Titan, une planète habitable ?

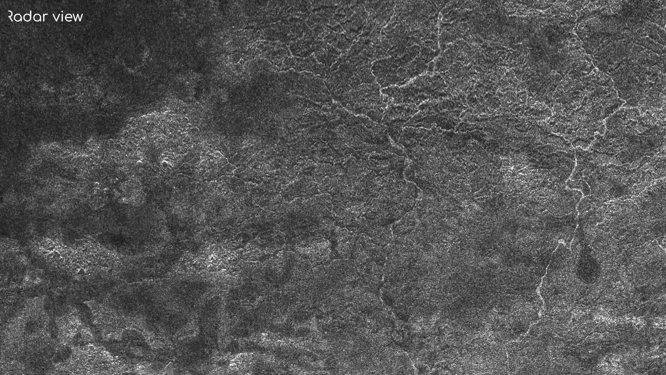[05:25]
Ces hydrocarbures fleuvent sur la surface, s'écoulent dans des torrents et des rivières, s'accumulent dans des lacs et des mers et s'évaporent dans l'atmosphère.
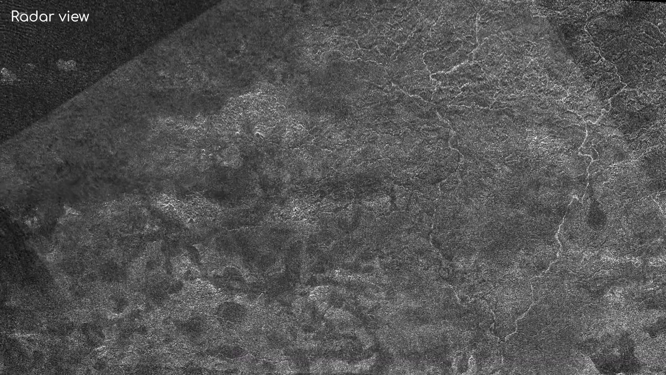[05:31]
C'est un monde assez stupéfiant. Un Titan a quelques mers et des centaines de lacs et des rivières de méthane.
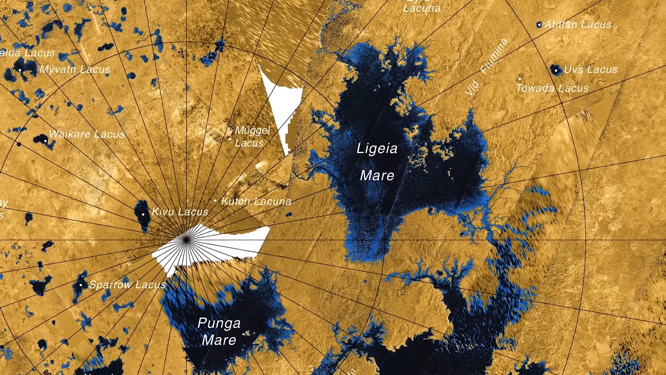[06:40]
Mer, grand lac situé au pôle Nord de Tétan et de même composition que Krakenmer.
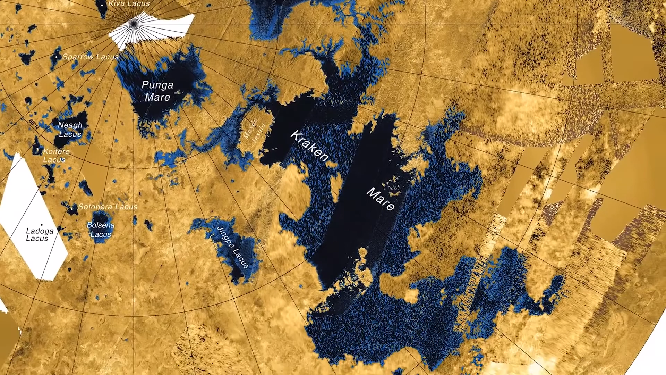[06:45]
Celui-ci a la particularité de présenter à ses surfaces
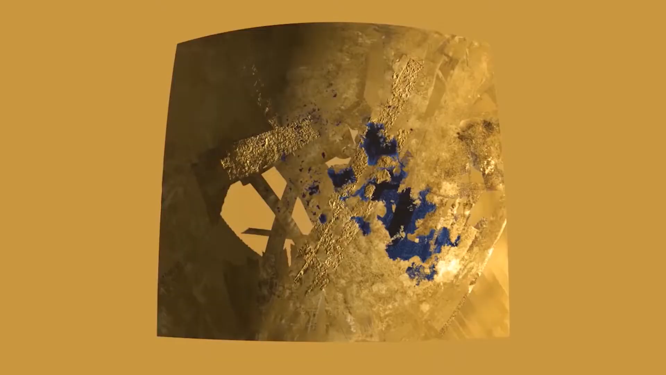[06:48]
une mystérieuse île magique qui apparaît et disparaît régulièrement.